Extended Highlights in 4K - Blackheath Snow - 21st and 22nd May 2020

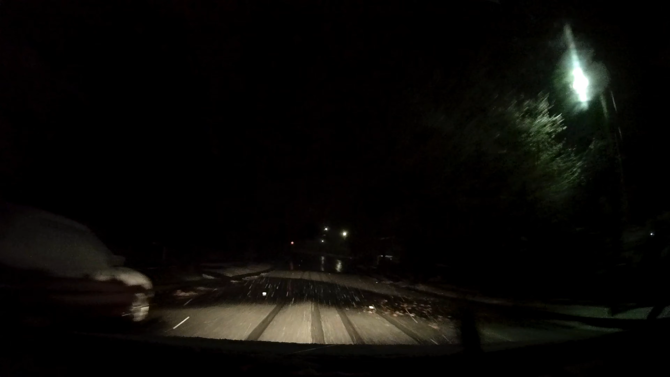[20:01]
Okay, just gonna do one last lap because I can. It's getting close to chain material, so let's do my last lappy.